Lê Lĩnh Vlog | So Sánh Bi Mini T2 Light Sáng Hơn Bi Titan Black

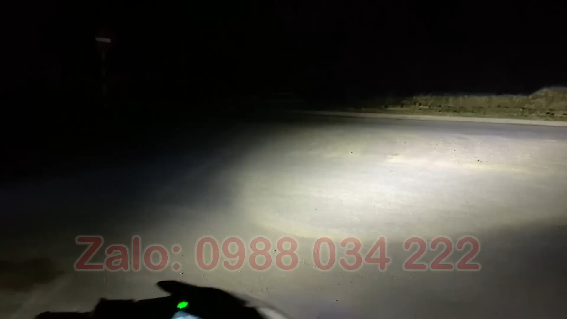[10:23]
nữa thì cũng đã hướng dẫn và giải thích cho anh em mình rồi và đây là ánh sáng cốt của em nó 55W với một ánh sáng cốt nhiệt màu